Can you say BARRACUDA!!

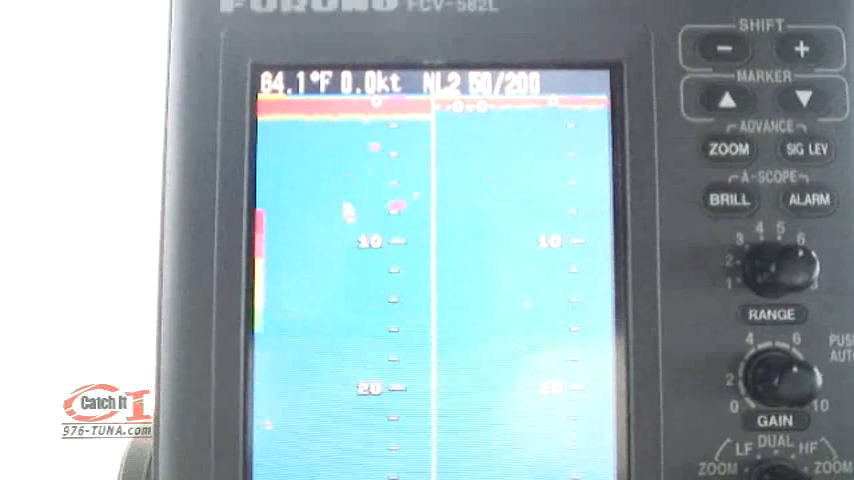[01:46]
But now, a big sonar mark of Barracuda on board the Freelance.
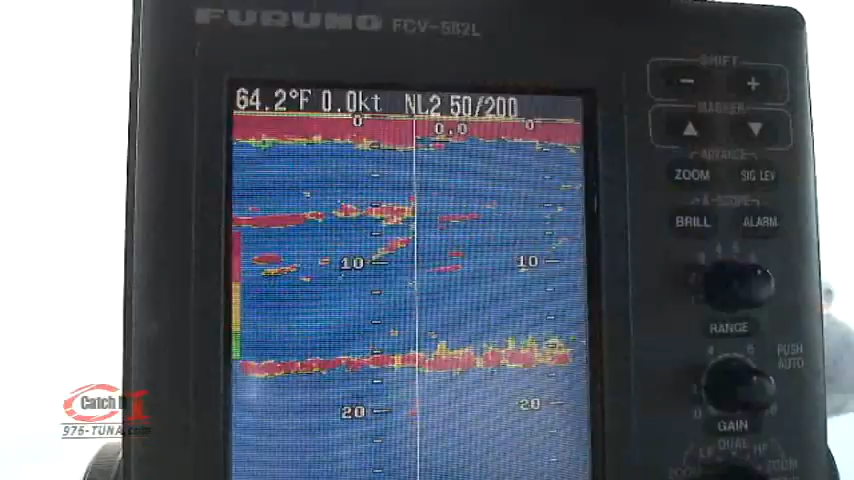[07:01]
On screen: water 64.2°F
Solid barracuda. The one down here is big.